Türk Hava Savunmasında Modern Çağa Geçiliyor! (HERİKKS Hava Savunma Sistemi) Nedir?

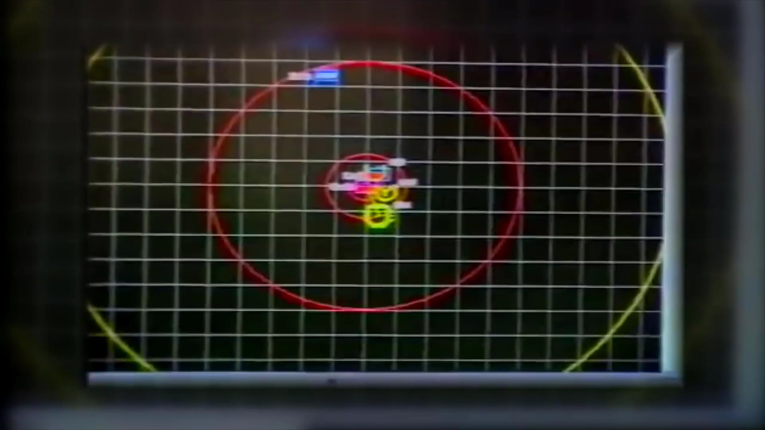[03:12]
AVAX'tan radarlardan gelen bu bilgiler yazılımlar yardımıyla saliseler içinde birleştirilir ve sürekli kesin bir bilgi oluşturulur.